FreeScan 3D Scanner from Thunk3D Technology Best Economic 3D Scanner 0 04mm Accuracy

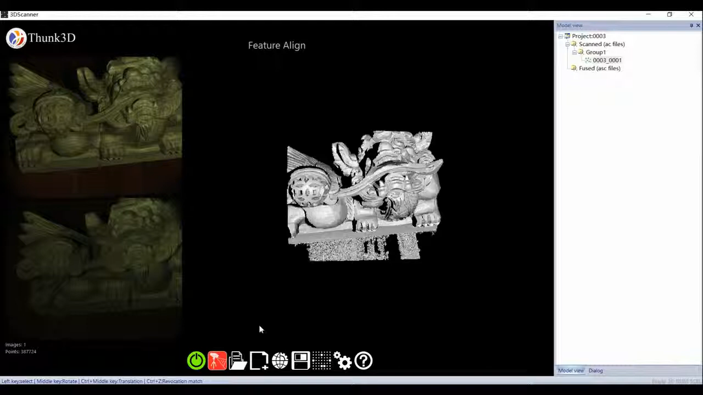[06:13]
then move the target and next scan and so on.
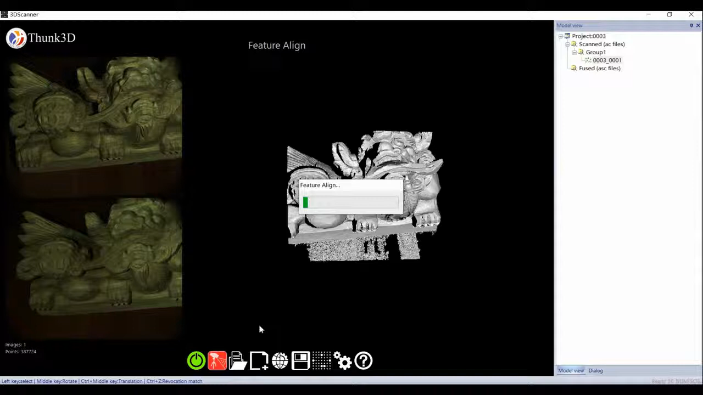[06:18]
But please keep target still when projecting and ensure common feature for inter scans.
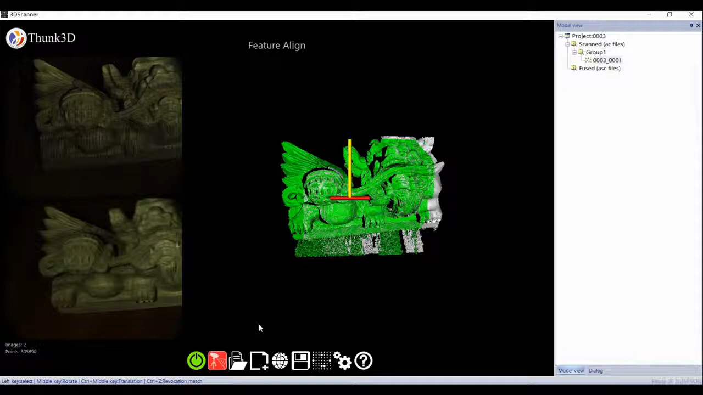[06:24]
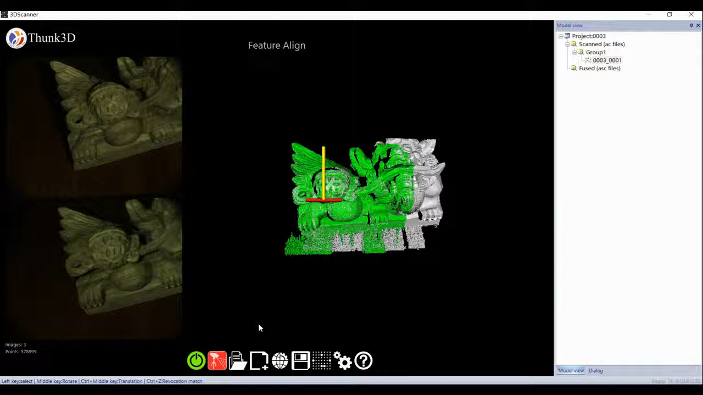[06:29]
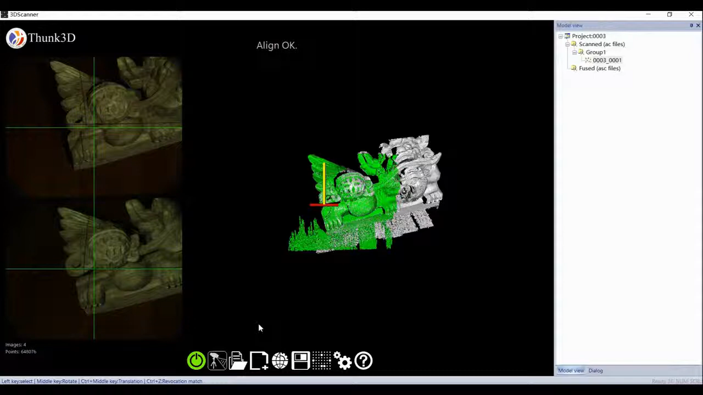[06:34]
Want to delete a plan? No need.
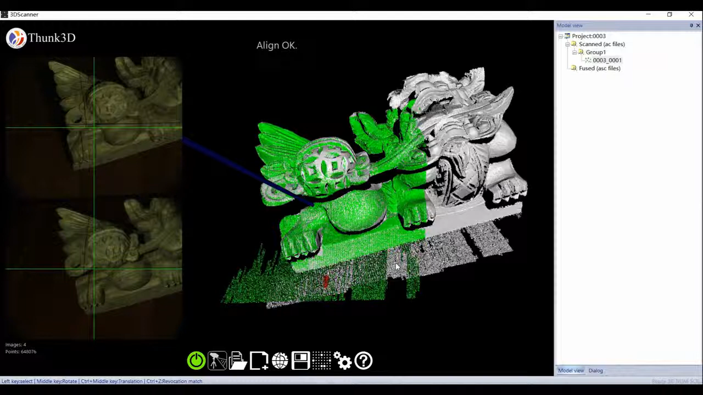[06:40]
Left click selecting three parts and right click selecting filter plan, then it's clean.
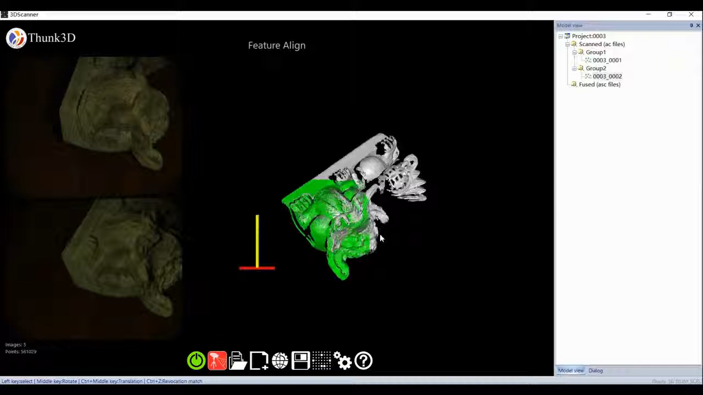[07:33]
And scan, move, scan, and so on.As we can see, the new scans match to the last on real time.
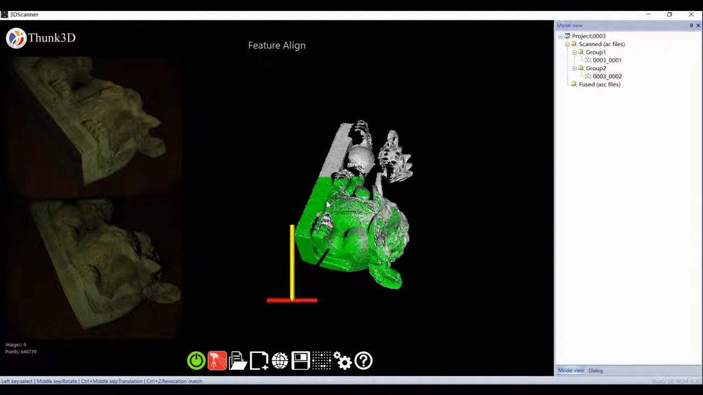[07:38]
The point cloud accumulated more and more complete.
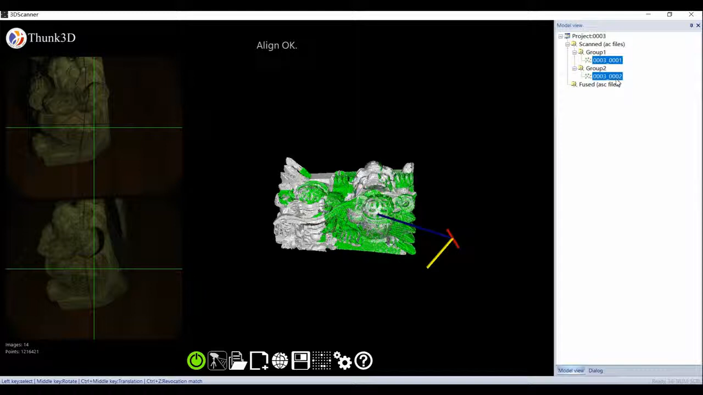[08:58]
Left-click plus control key to select two groups, right-click to register them.
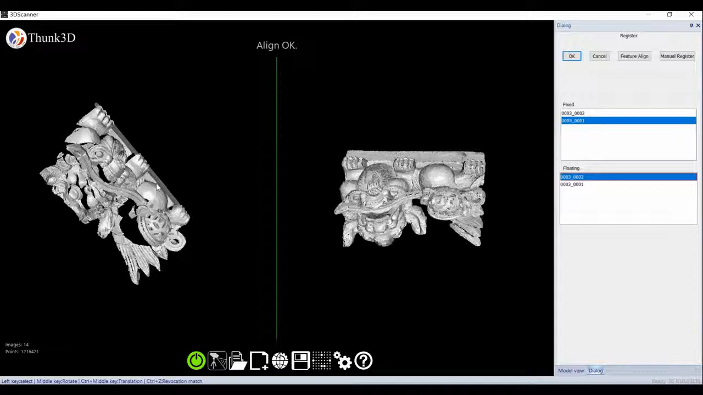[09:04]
For many common parts, feature match directly. Only few common parts, left-click to select three common points, then click Manual Register.
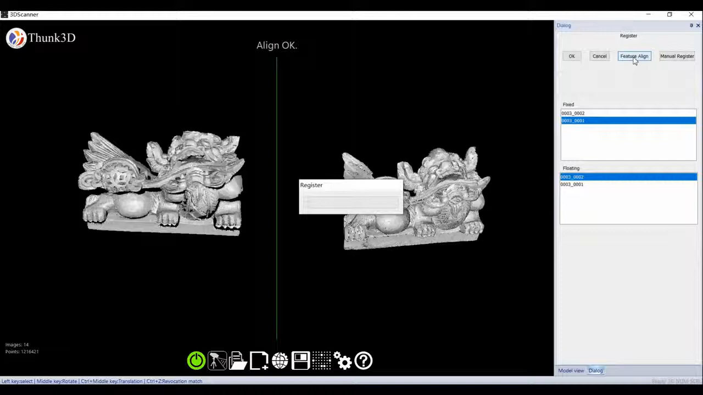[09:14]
Then we get fusion data.
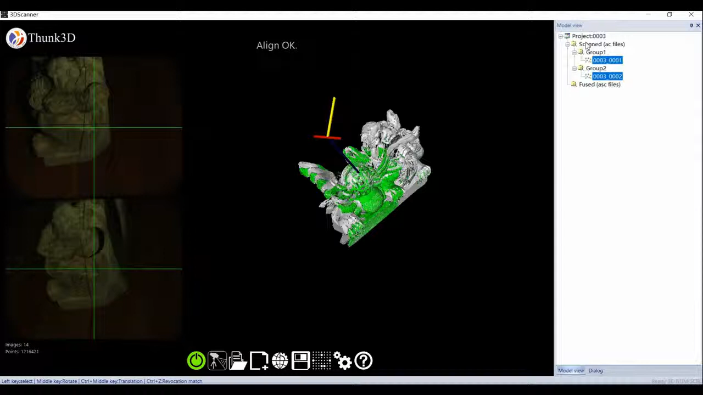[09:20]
Data is not full, go at third group.
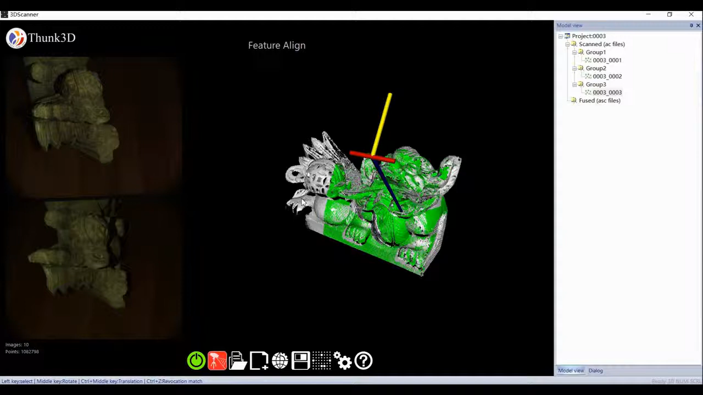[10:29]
Sometimes we may get tracking loss because software can detect common parts then at once.
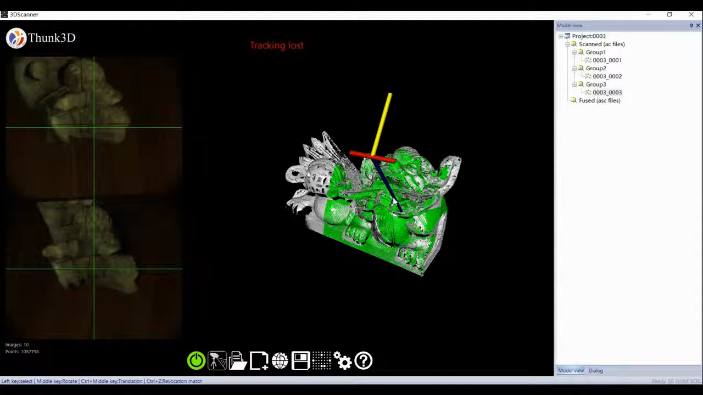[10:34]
Don't worry, notice a blue arrow, it indicates the last scan,
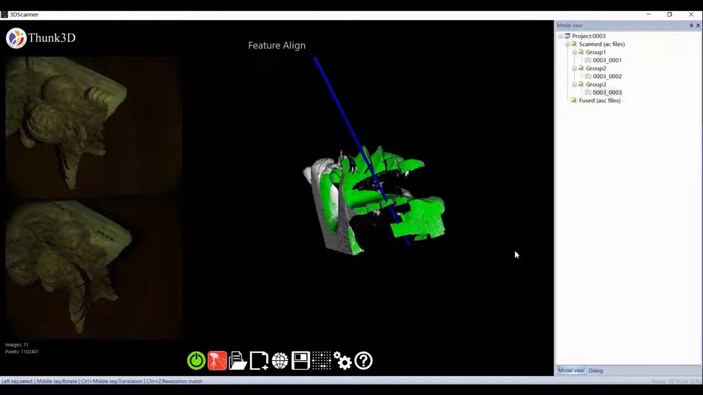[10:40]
so we easily track and reposition the line and carry on scanning and move and so on.
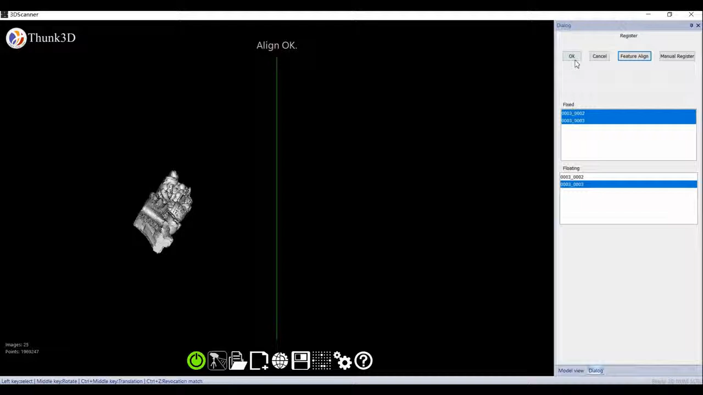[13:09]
Two groups could be registered and more than three also do.
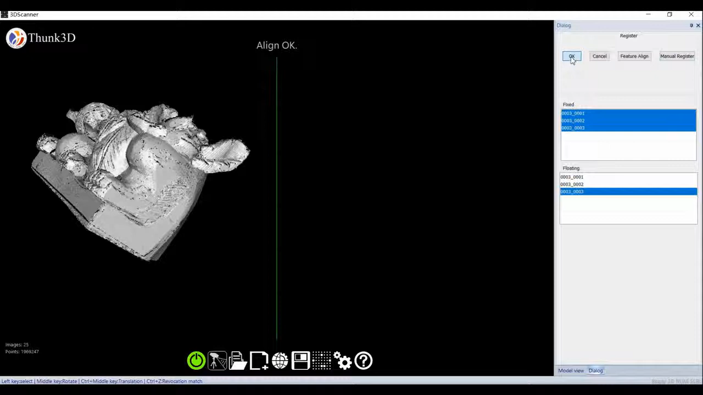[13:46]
Then we left click plus control key selecting three groups, right click to generate data.
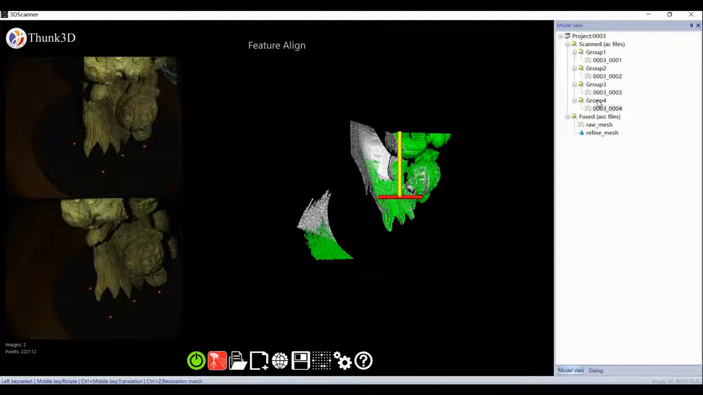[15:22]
not fill, create fourth group and add skin. The same procedure, but since software had history of last three, so the fourth operation will be speeded up.
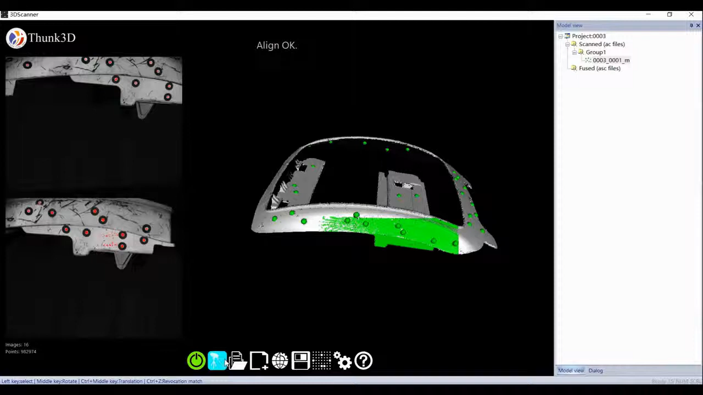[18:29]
The inter images must have over four common marks, or it resulted in merge failure.
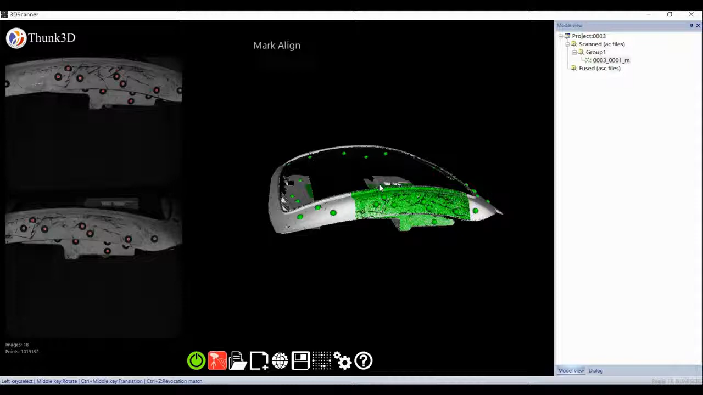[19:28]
No matter feature or mark, common parts is the key.
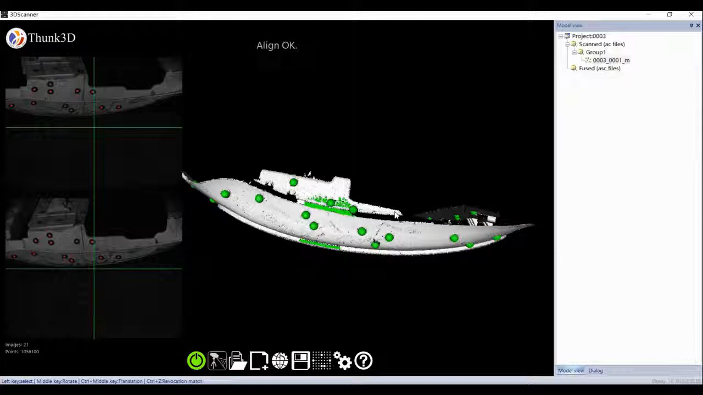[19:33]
Let's transition to the opposite side by these marks, and it's a secret when sticking the marks. You must enhance the amount on transition zone.